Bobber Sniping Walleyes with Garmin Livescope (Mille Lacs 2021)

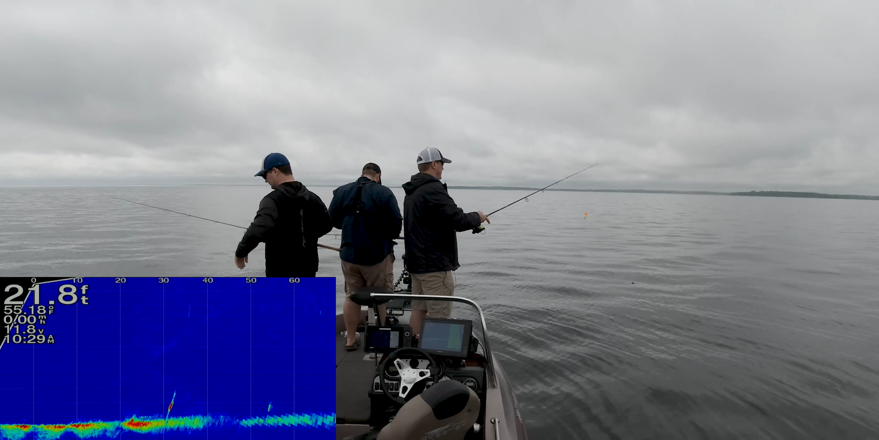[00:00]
On screen: depth 21.8 ft, water 55.18°F
I'm feeling good about your confidence. 30 feet the direction we're pointed. Okay. If you can cast 30 feet, you're going to catch a walleye. All right, stop it. All right. There's a fish out there, but you're at like 50. Okay. So just let it go to the bottom now, and I'll catch this one at 30. So that's 30 feet. Okay. All right. So you see him?
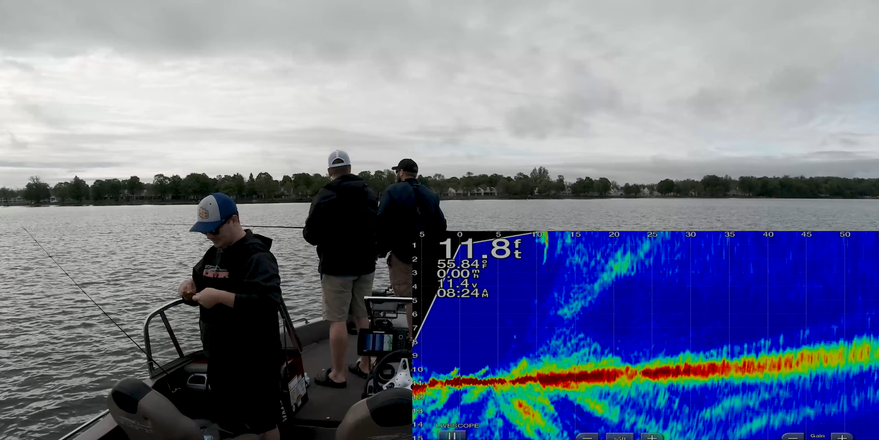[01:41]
On screen: depth 11.8 ft
Yep. About 40 feet. Okay. Perfect. And when you close the bail, use your hand.
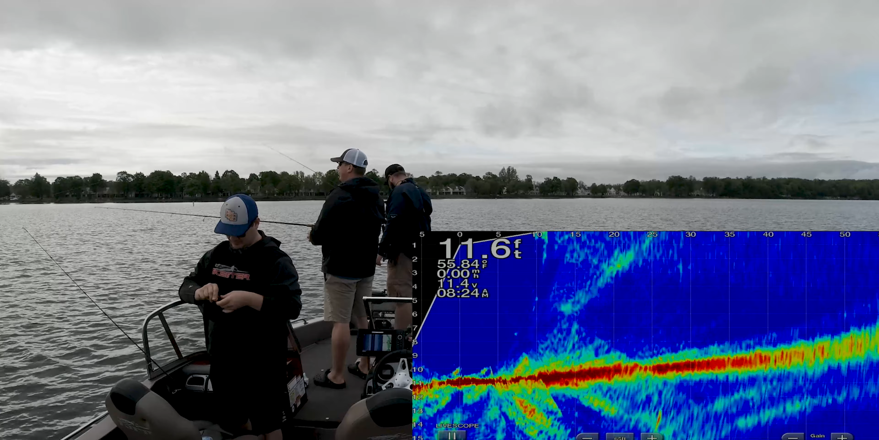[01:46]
On screen: depth 11.6 ft
Got it. It'll prevent wing twist. Okay. And then once it falls out, this is all you're gonna do. You're gonna hold it up high after you jig, let it fall, reel up a little bit. Okay. Just like that.
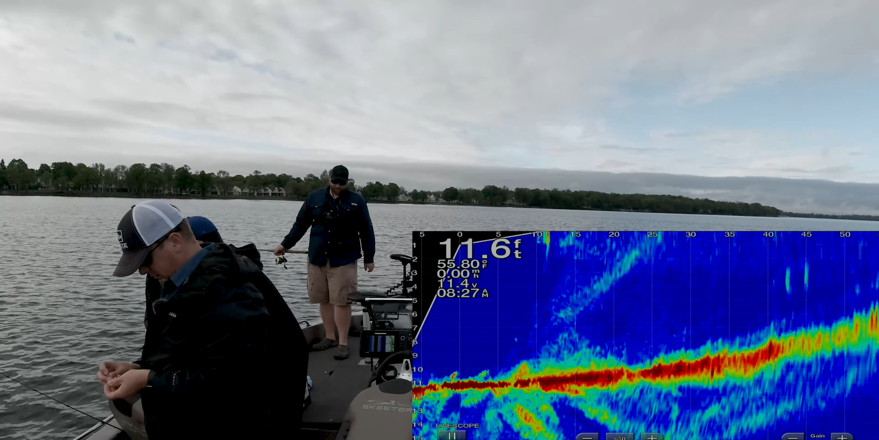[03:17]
On screen: depth 11.6 ft
It did. There's a nice school sitting in these rocks right now too. Beautiful.
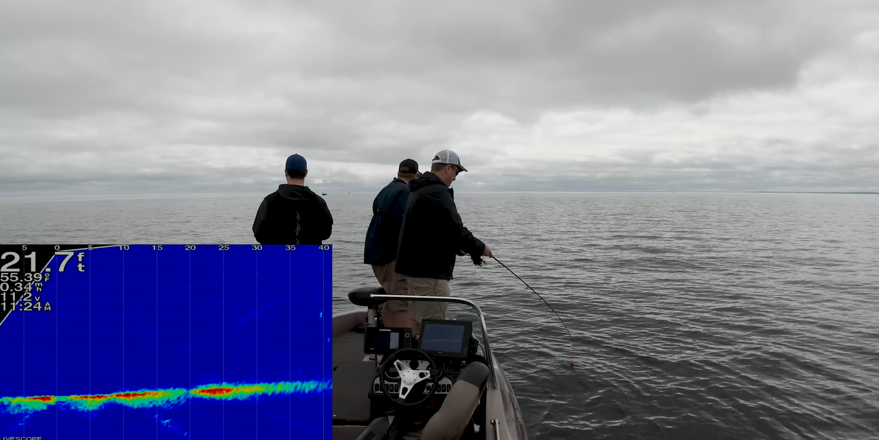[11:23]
On screen: depth 21.7 ft
All right. You wanna get that? Nope, I want mine. Oh, yeah. Yeah, baby. That was awesome. How's that one feel? It's not 28. That whole school kind of blew up. It's a nice looking fish. Oh yeah. Oh, he's right at you. There he is. There we go, we got a double on.
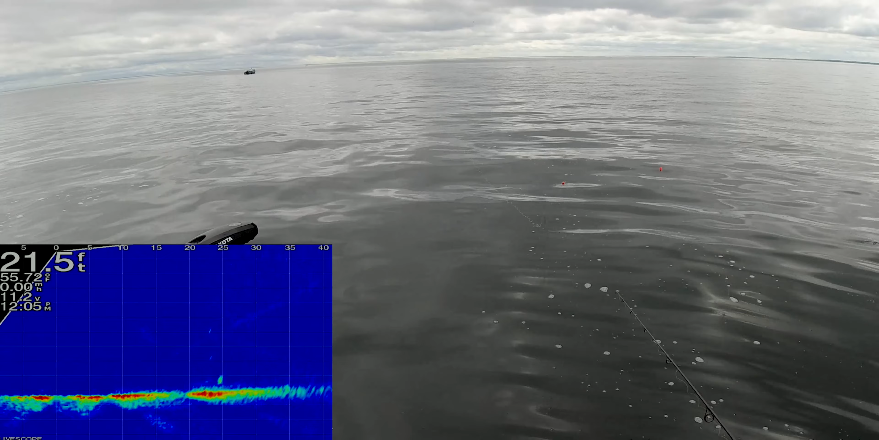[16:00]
On screen: depth 21.5 ft
This school is hungry. So right out, just to the left of me even.
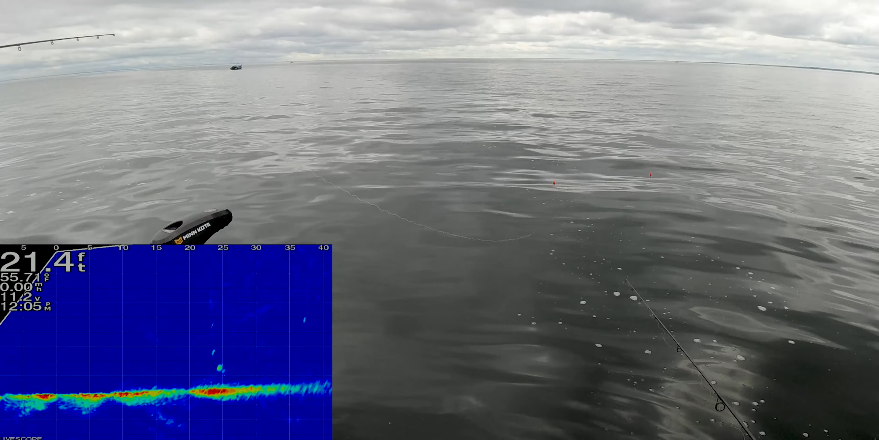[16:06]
On screen: depth 21.4 ft
Just pounded it. Someone's getting looked at.
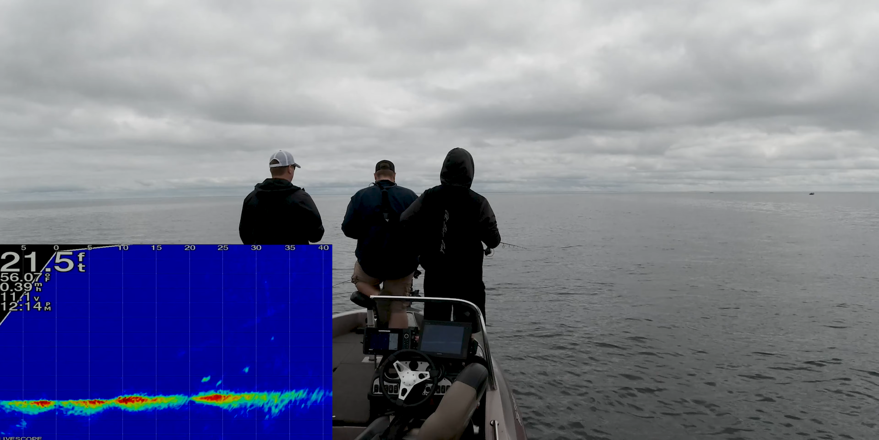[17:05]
On screen: depth 21.5 ft
Perfect. Finally starting to eat again. It's too small. Yeah. Yeah. Here he comes. Oh yeah. That was a juicy leech too. Denied, was it? Oh yeah. Here come like four. Oh, they're coming. Oh, oh, oh. How did that, is your bobber defective? Wow, and they're gone.
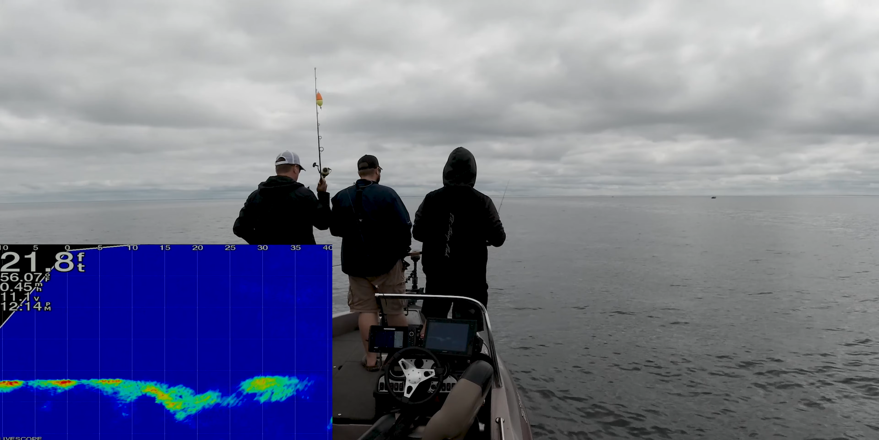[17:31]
On screen: depth 21.8 ft
They must be suckers. All right, bring it in. Holy.
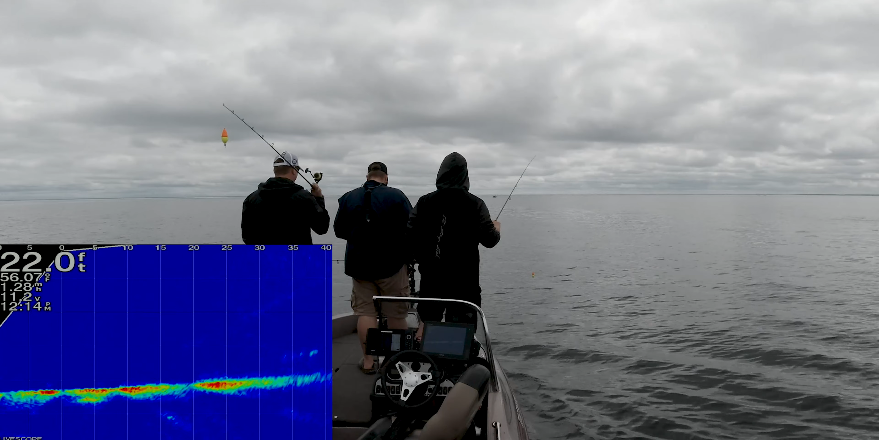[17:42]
On screen: depth 22.0 ft
We'll go try this school. Yeah. It's a different school. Oh, I love that. All right, go for it. All right, that school's not hungry. We'll go to this one. Vomit. They're like merging to fight each other.
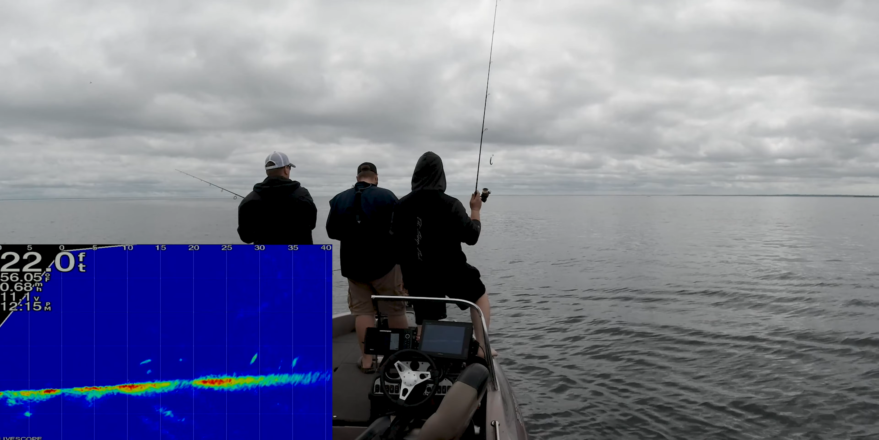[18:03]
I think you'll be okay once you come tight. Should I go to the right? I would go to the left.
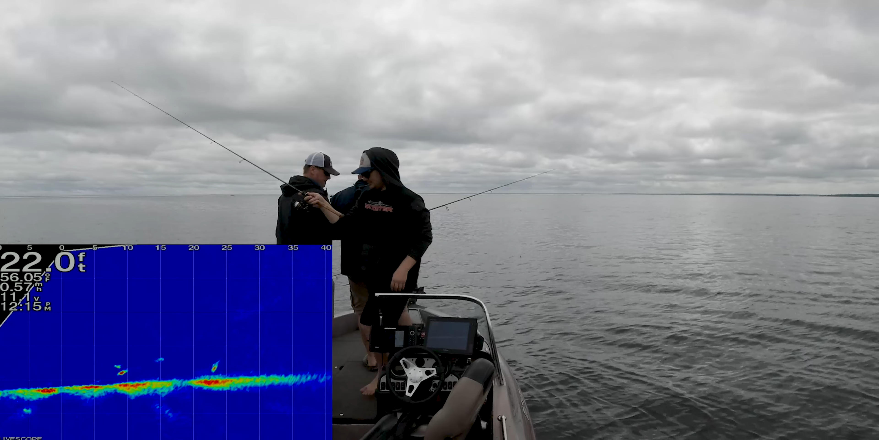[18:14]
On screen: depth 22.0 ft
Yeah, go over me a little to the left and come back in. Alright, Tim, you gotta look now. Here he comes. Pay attention. This is a new fish. He's gonna say, I'm gonna show all these other fish how it's done.
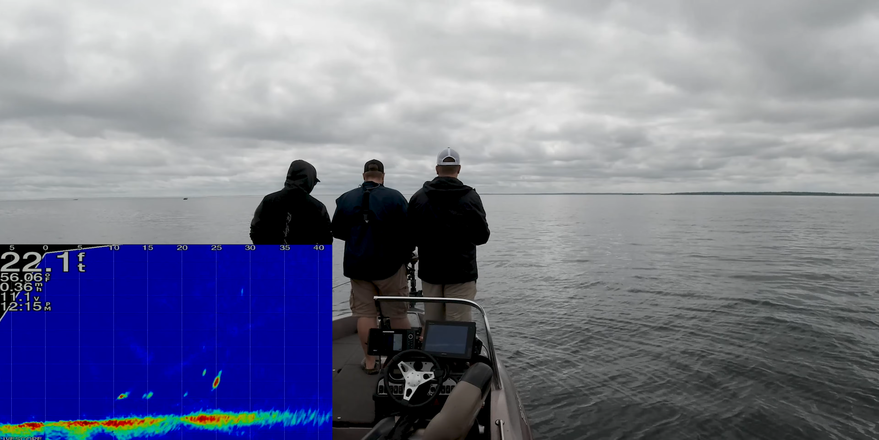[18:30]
On screen: depth 22.1 ft
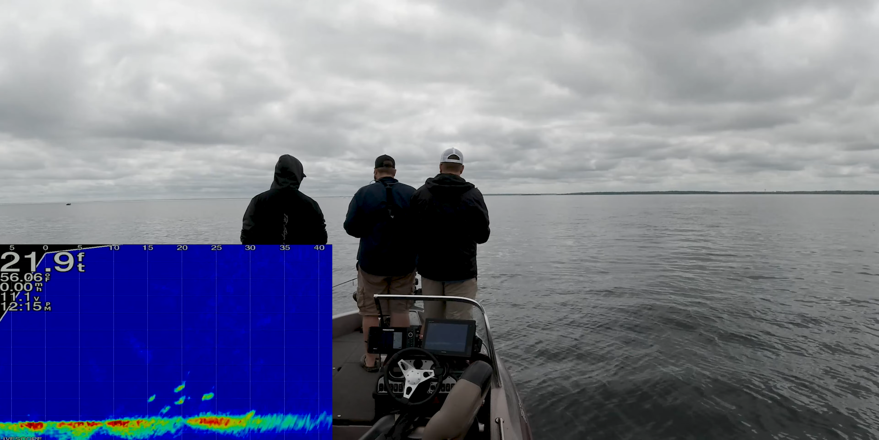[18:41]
On screen: depth 21.9 ft
This is wild.
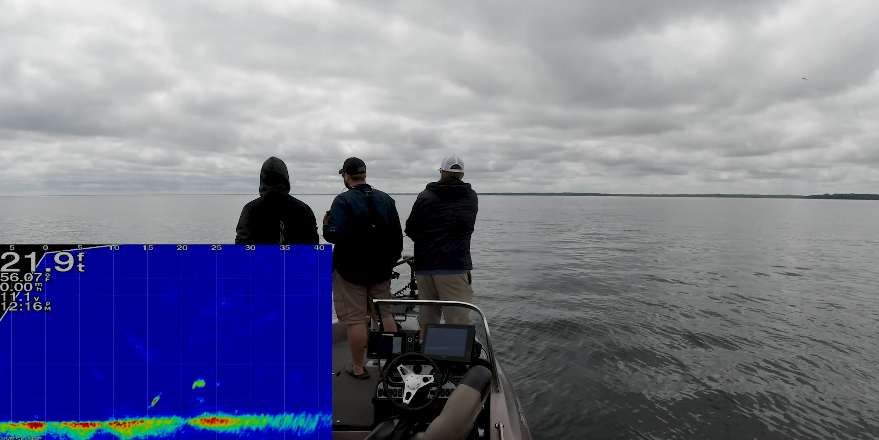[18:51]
On screen: depth 21.9 ft
There he is. Oh, there he goes. Hammer time.
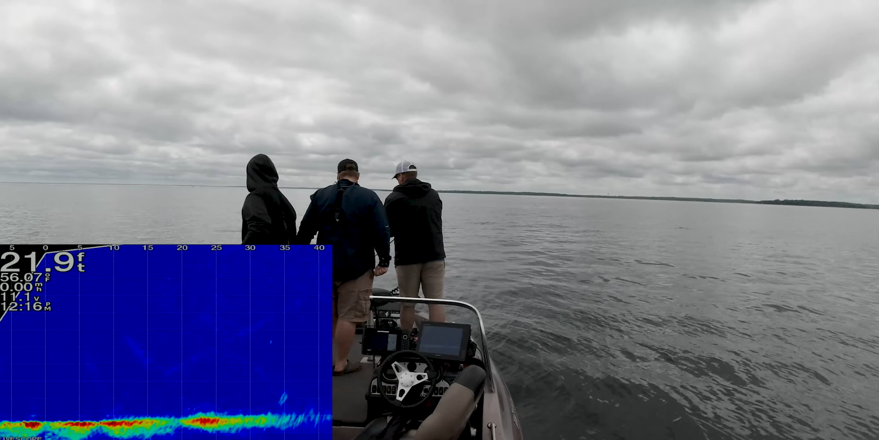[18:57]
On screen: depth 21.9 ft, water 56.07°F
Beauty. Oh, yeah. Yeah, baby. Oh, this is the best.